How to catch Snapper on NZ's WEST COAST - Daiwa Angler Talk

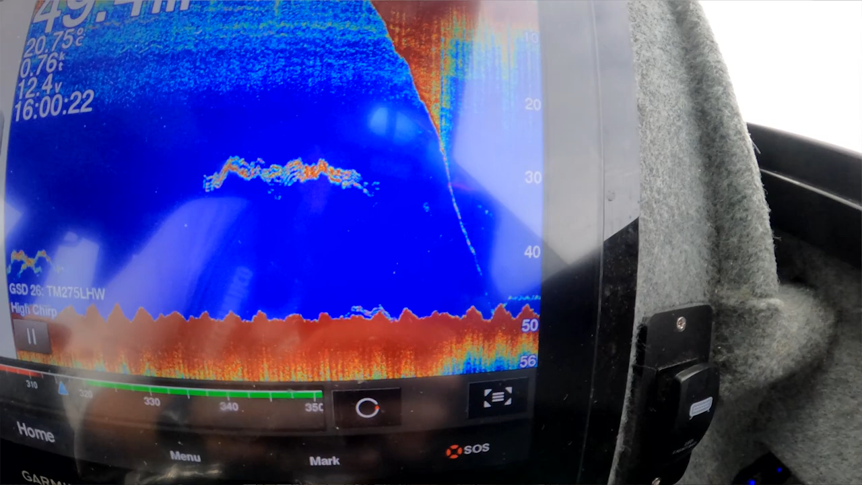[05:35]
see my Burley going down and of course you can feel when it hits the bottom and then give it five or six good pulls up and get it off the bottom and that way it